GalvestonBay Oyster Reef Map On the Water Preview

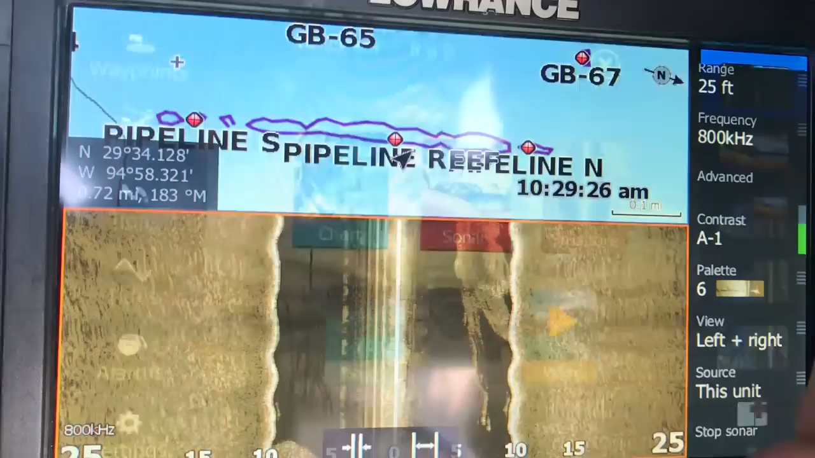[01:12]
Structure scan on the bottom as well as the map here on the top But the purple
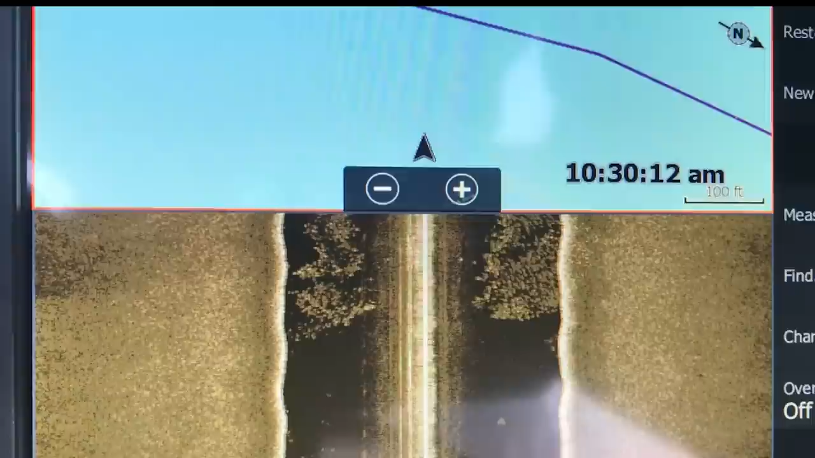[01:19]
line you see is what I've marked at the edge of the reef on
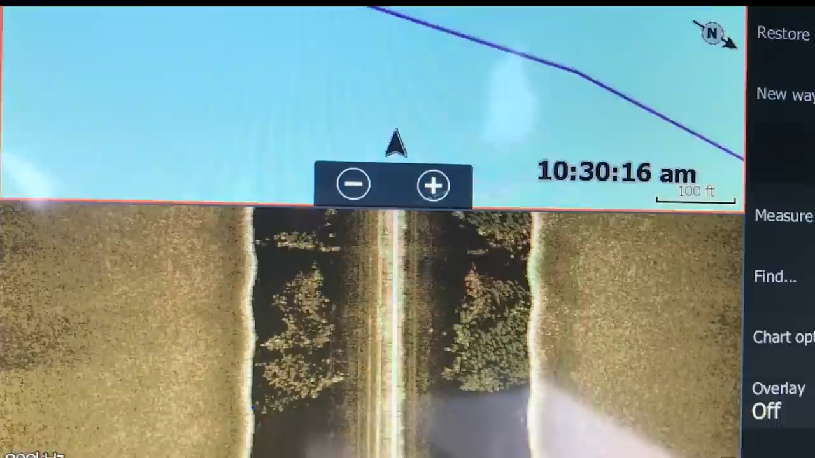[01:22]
these deeper reefs I included the outside band of scattered mud and shell That's
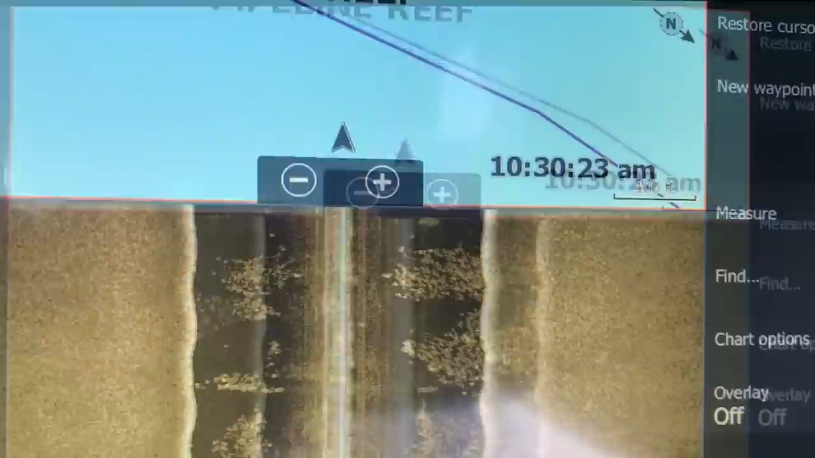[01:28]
an interpretation that I created and I chose all those points. It's going to change for the whole reef and each individual reef
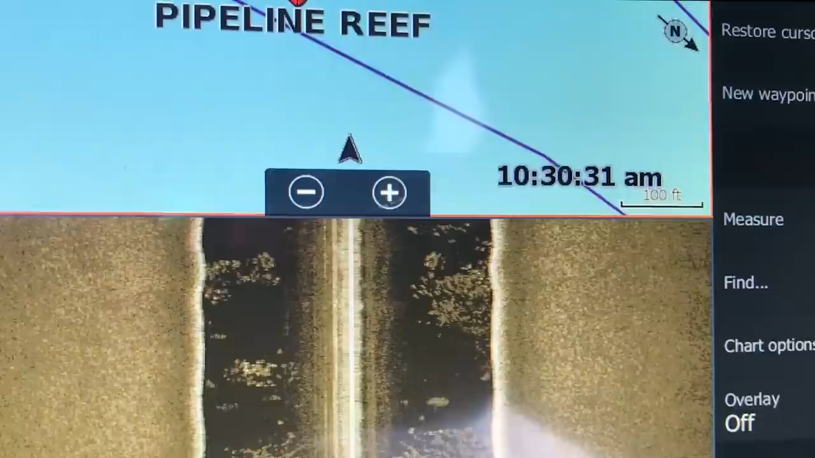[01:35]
And here as we get closer to the reef
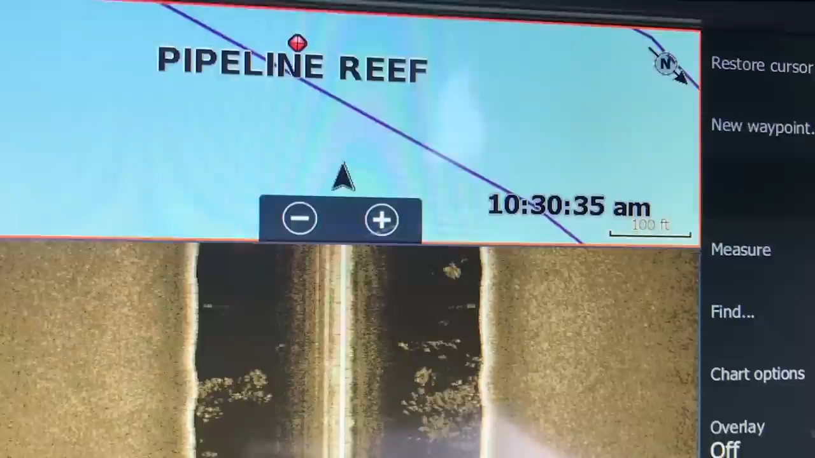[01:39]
I'll talk you through what I'm seeing here We're just out going on across open clean mud bottom And here you're just starting to barely see the
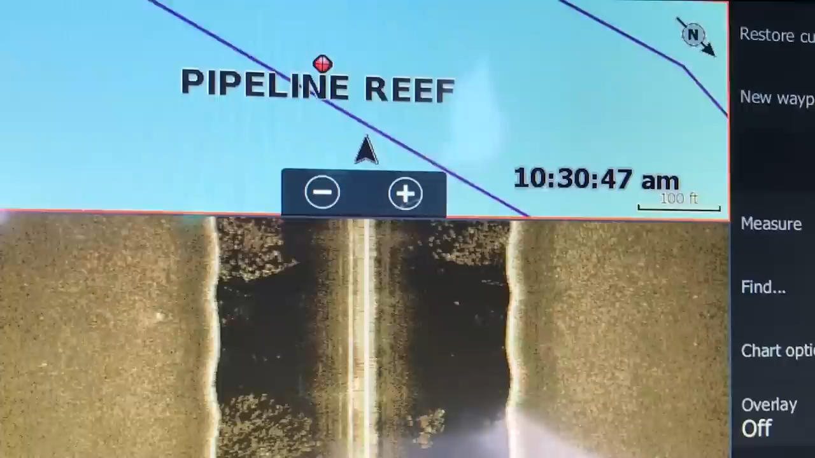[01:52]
first little bits of shell on the outside of the reef You'll see that increase here in a second now. We're seeing some bits of shell on the outside of the reef
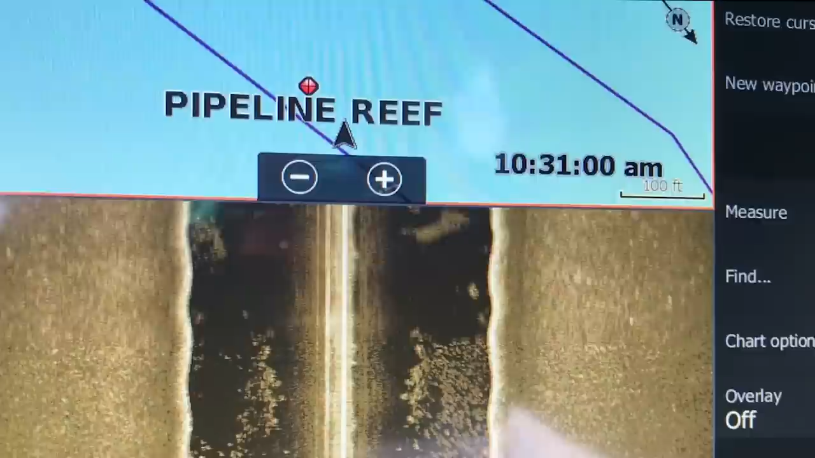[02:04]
And that will begin to get denser as we go across the reef and head across the top of the reef You'll see a solid section of reef
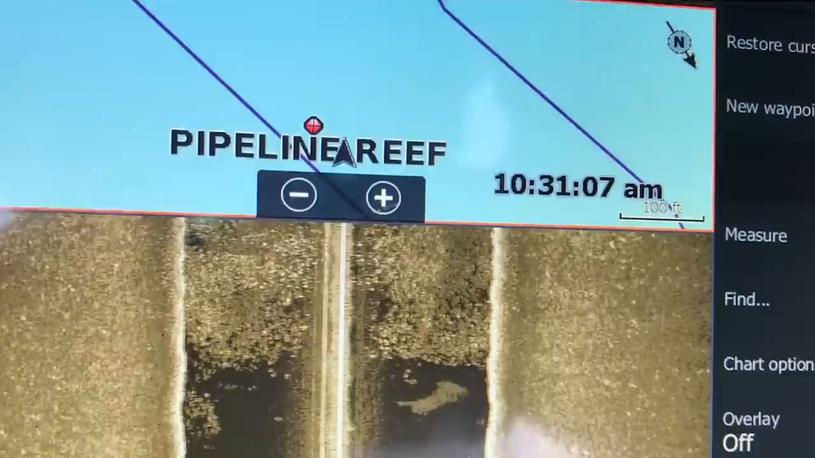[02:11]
Right here now is where you can see the solid section of reef in the screen
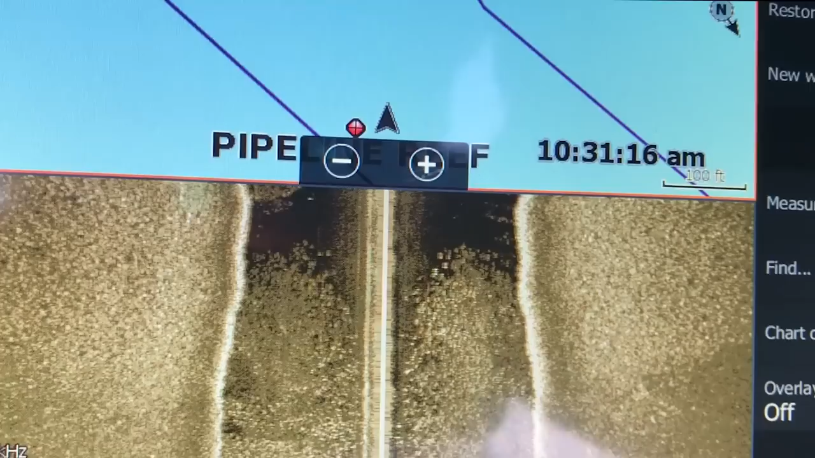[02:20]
Kind of going across pipeline reef at an angle here